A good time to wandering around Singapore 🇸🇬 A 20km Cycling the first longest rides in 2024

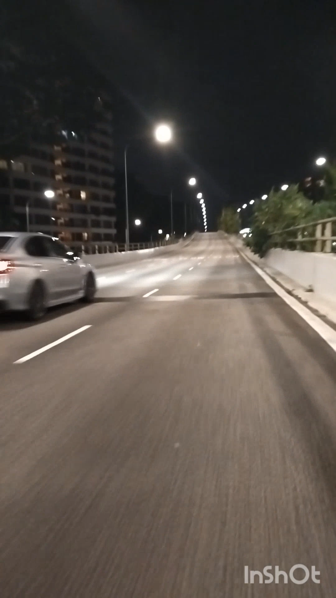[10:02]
flyers iikutin namin yan pohon maligno oh with an and this one also this was around like almost 11 p.m. pauwi na ako nito ito ay papunta na sa amin flyover to guys and I dare myself to cycle here. I told my employer, sabi ko, Nay, alam mo ba, doon ako dumaan sa flyover. Naku, sinabihan tuloy ako. Huwag mo nang ulitin, ha?
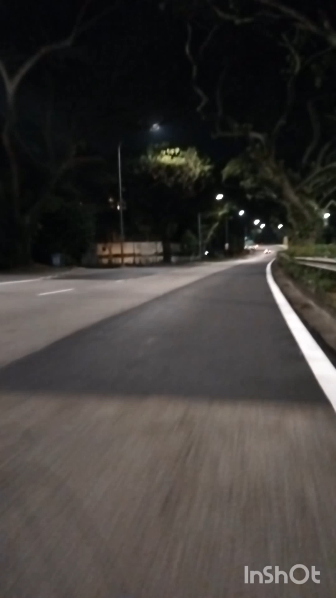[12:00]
Ay, grabe, ang sakit ng ano ko, ng ano ba naman yung ilang oras ka nakaupo, di ba? Grabe, sumakit yung puwet ko. Ayan, patawid na ako dyan, guys. This is our, like, maybe less than 10 minutes bahay na ng amo. Good timing pa. Tingnan mo, go, go, go, go. Di ba? Ayan. Mas napadali yung ano ko.
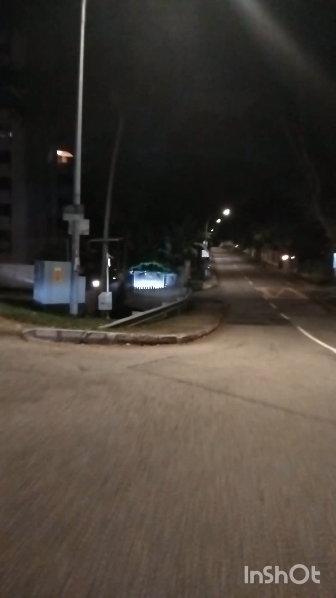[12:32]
Yung pag-uwi ko. Dahil sa ginawa kong pagdaan doon sa flyover. So, it's like a shortcut.
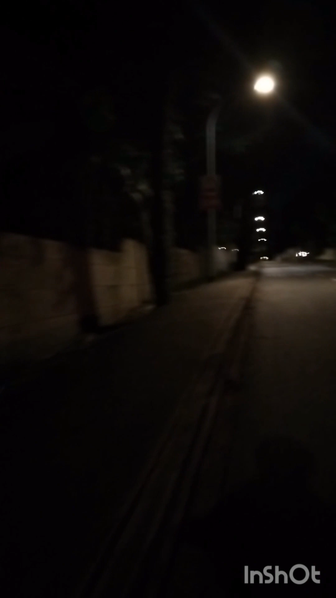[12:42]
But quite risky. Pero okay lang kasi wala na masyadong motorista.